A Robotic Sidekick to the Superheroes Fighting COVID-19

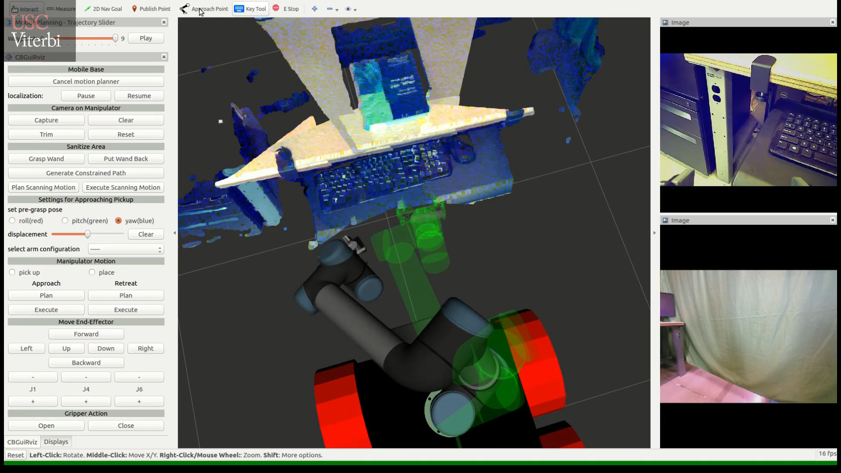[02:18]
Then, the user makes high-level decisions as to which area to disinfect and what object to move. The robot automatically plans and executes these actions.
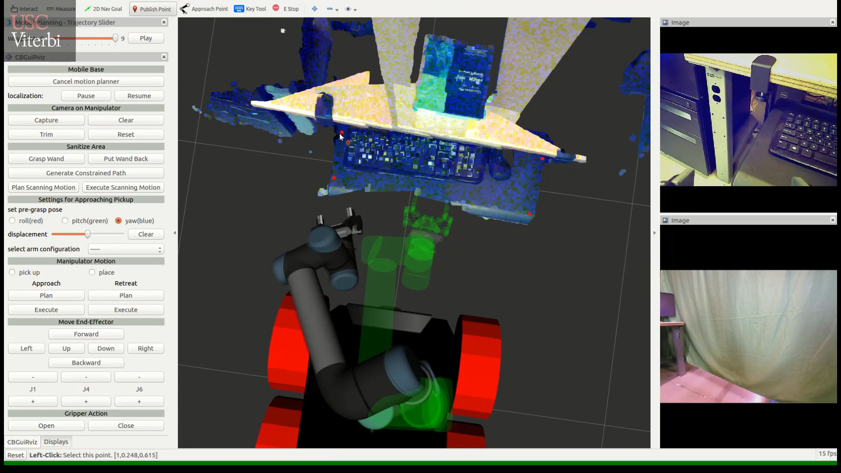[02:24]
The user can also intervene and take control of the robotic arm when necessary.
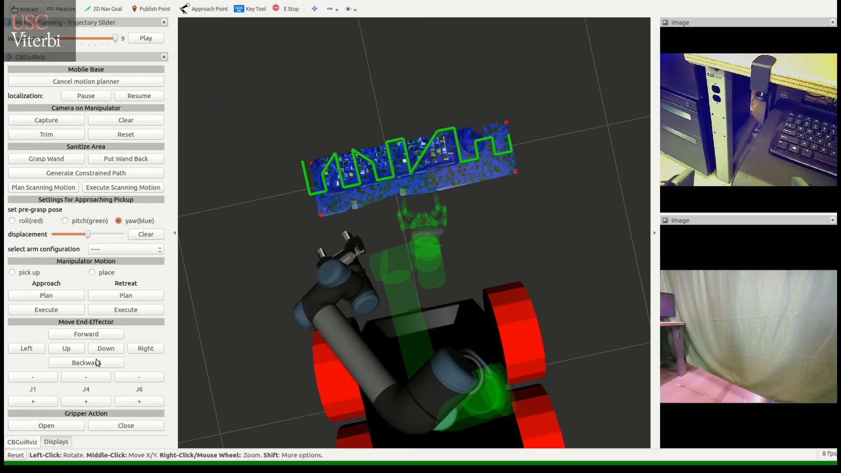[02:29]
In order to make a robot to do a series of complex tasks,
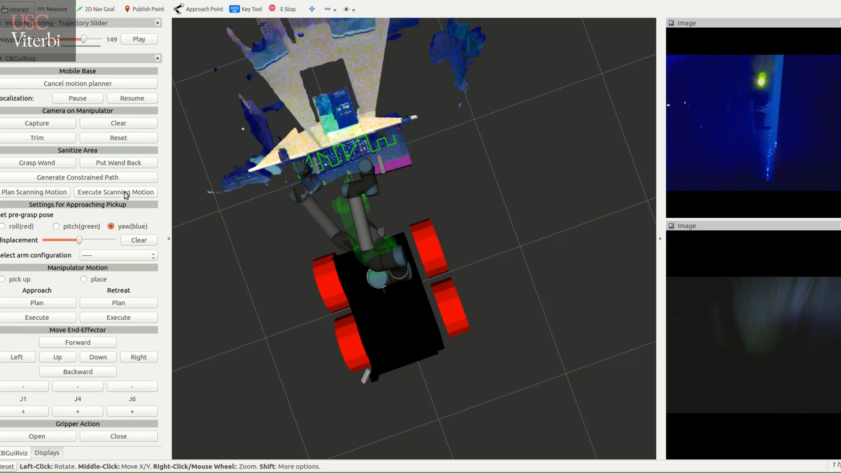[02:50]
And this allows the user to give an